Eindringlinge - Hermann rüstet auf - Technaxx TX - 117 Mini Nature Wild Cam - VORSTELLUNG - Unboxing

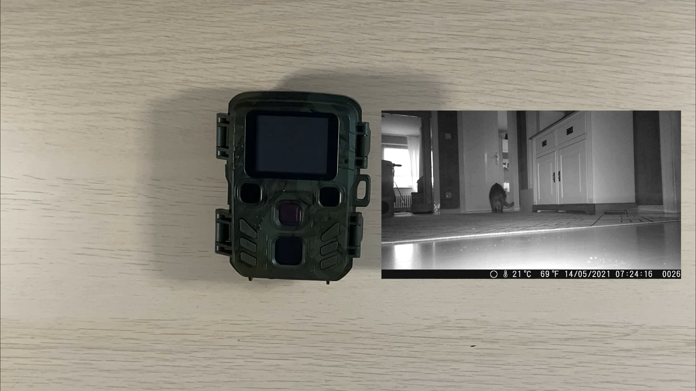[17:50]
kamera bin ich nicht so ganz zufrieden und darum fällt mein urteil über die kamera so lala aus aber die qualität der videos kann man so halbwegs anbieten sie ist vergleichbar mit den aufnahmen der cool life das sollte es auch schon gewesen sein von der kleinen vorstellung der